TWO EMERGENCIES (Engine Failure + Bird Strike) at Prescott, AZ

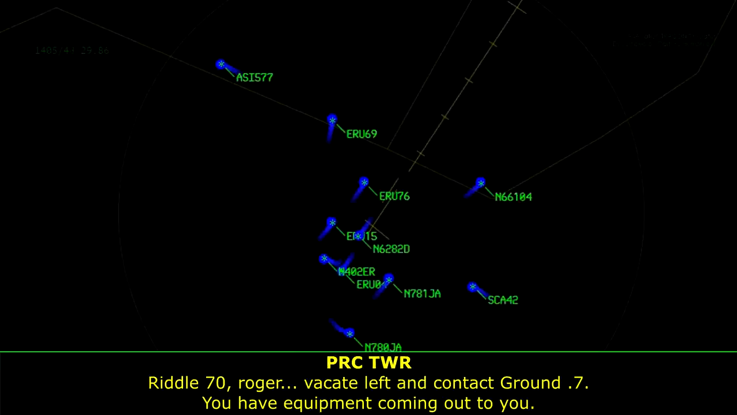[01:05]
We have equipment coming out to you. What? Riddle 70, we have equipment coming out to you. Roger.
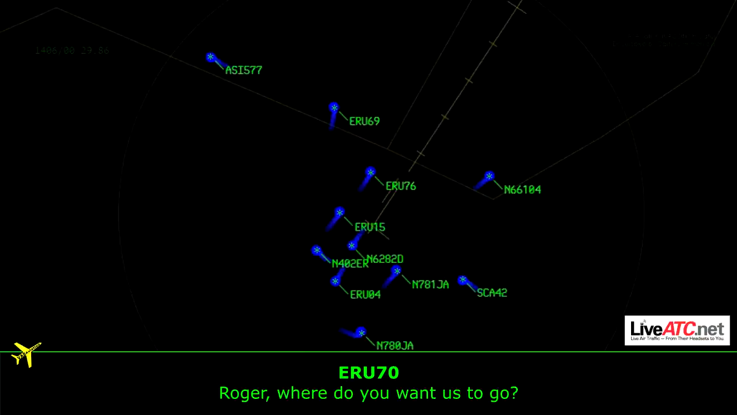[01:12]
Where do you want us to go? Wherever you need to go, just go ahead and text the Instagram if you want. Thanks. Again, you guys are the best in the world.
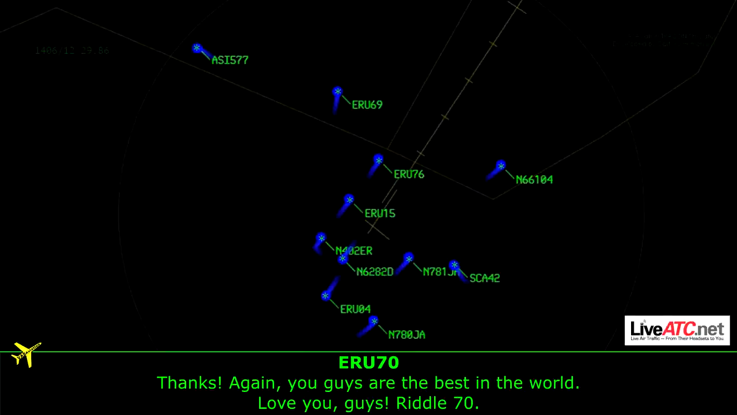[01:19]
Love you guys. Riddle 70. Nice job. Thanks. One hell of a way to start the week, huh? Just one two lead off. Remain on Darwin. Stay now, one one two lead off. Just zero two lead off. Remain on Darwin.
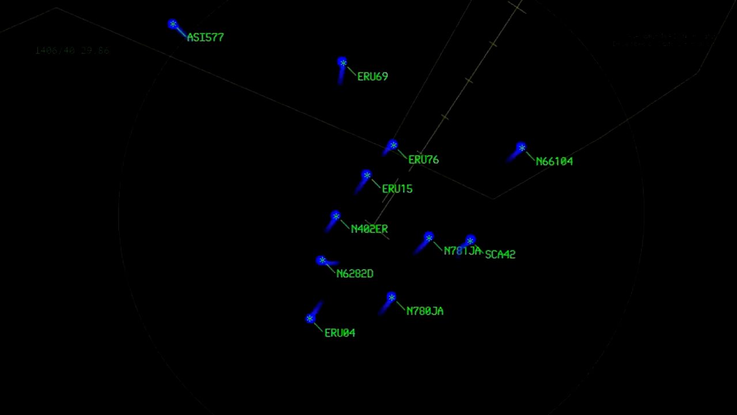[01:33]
Turn one two lead off. Remain on Darwin. Just one zero four. Remain at six thousand. Turn left base. Remain at six thousand. Turn left base. One two zero four. Riddle 71. Exit runway two one left at delta six.
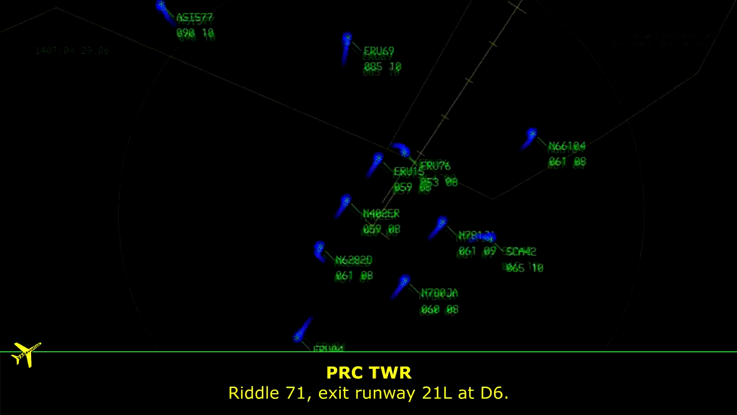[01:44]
Exit runway two one left at delta six. Riddle 71. Riddle 71.
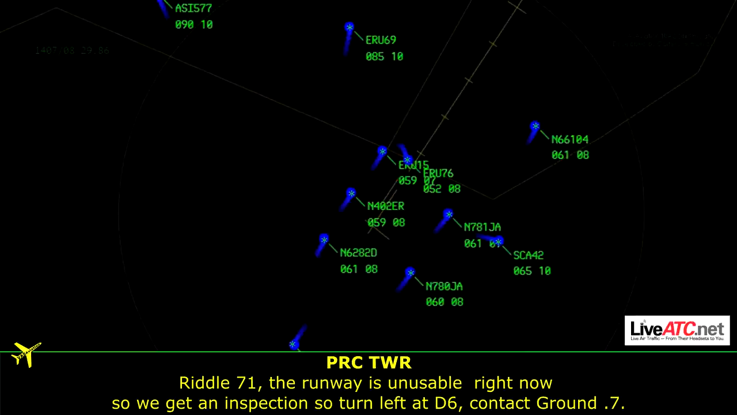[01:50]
Runway is unusable right now until we get inspection. So, uh, turn left to delta six on the ground point seven.
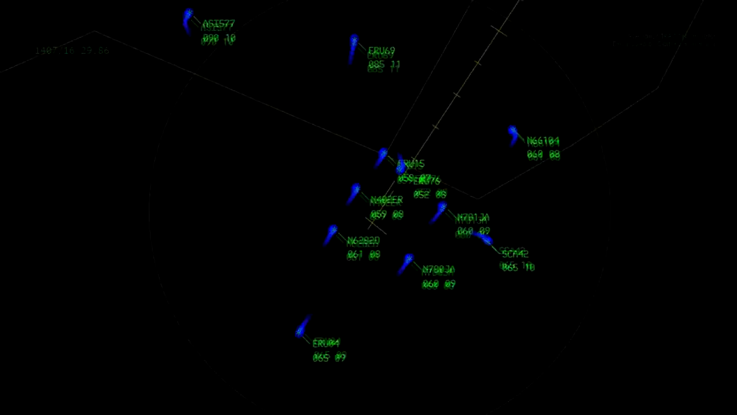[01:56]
Contact ground one two one point seven. Riddle 41.